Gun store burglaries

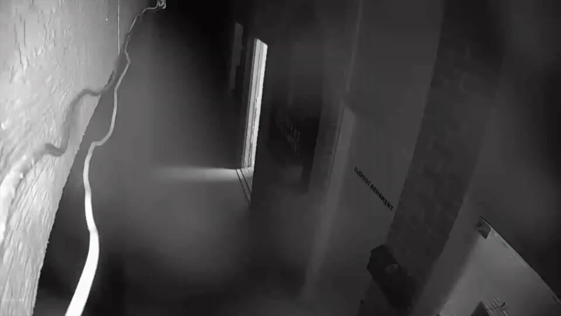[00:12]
Surveillance video at 4.15 Saturday morning shows five individuals kicking in the door and rushing inside Element Armament off Tracy Road in New Whiteland.